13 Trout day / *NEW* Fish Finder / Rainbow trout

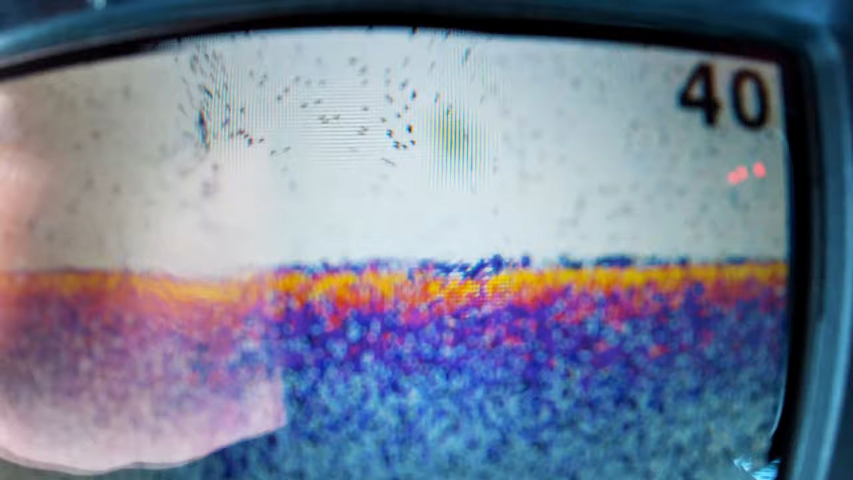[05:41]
but that blue stuff there on the on the sonar is where i was hitting all the trout
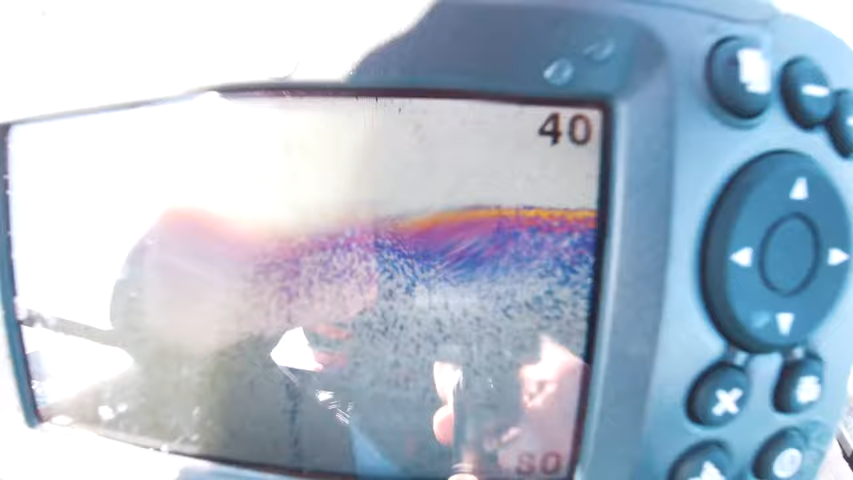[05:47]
so i think that might be the might be the one hanging around this blue spot gotcha